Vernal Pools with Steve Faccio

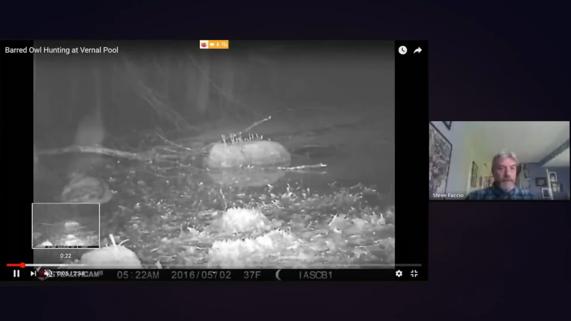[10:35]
catch it i'm just going to skip through a little bit to the uh to the good parts over several days this barred owl was feeding at this vernal
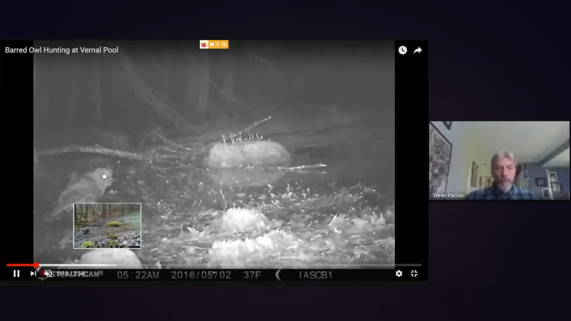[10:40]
pool mostly wandering around in the leaf litter and uh and catching
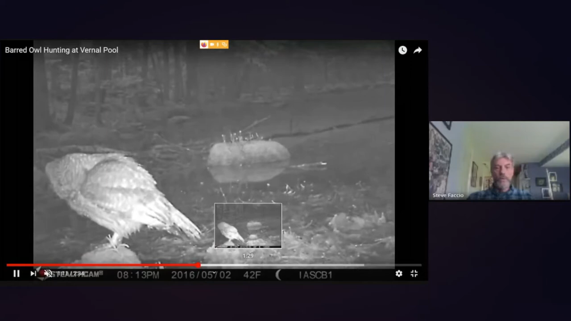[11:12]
um repeatedly and uh catching mostly salamanders although wood frogs are very common for them to uh to catch when they're when they're present